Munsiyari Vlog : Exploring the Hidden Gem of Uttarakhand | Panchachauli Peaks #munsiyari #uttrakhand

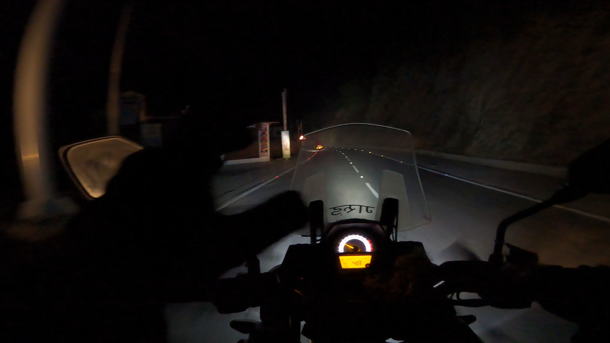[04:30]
ऐसे 23 माइलस्टोन दिख गया है, मैं 15-20 समझ रहा था, पर ठीक है अप्रॉक्स आइडिया हुई है 23 किलोमीटर यहाँ से, तो पहुँच जाएंगे आधे घंटे में।